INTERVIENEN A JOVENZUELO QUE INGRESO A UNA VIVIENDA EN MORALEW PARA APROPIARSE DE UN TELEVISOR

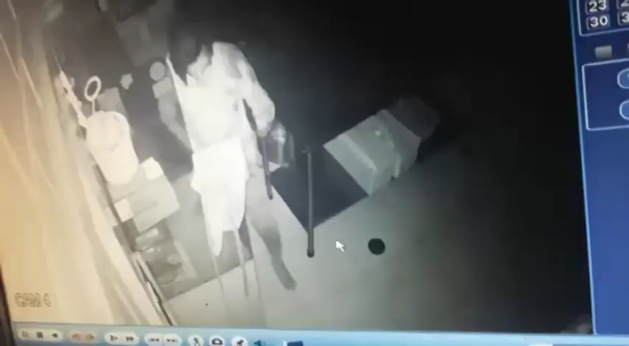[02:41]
Y según nos comentaba que al escuchar al dueño, él tumbó el televisor. Sí, al escuchar que los dueños se levantaban de sus camas,
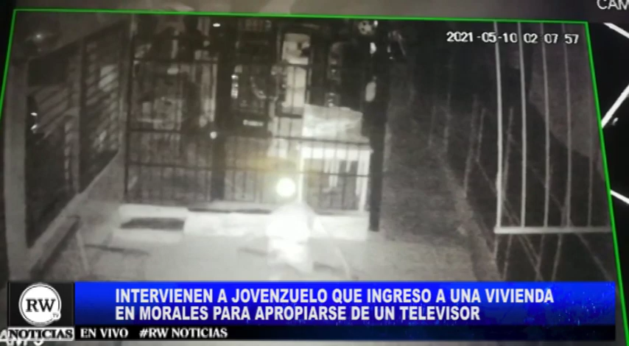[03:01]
El señor Demóstenes, ¿se puede observar el perro que no lo ladraba? Sí, al parecer se ve que el animal lo conoce o quizás algo deben utilizar esas personas para que el animal no lade y no lo haga nada.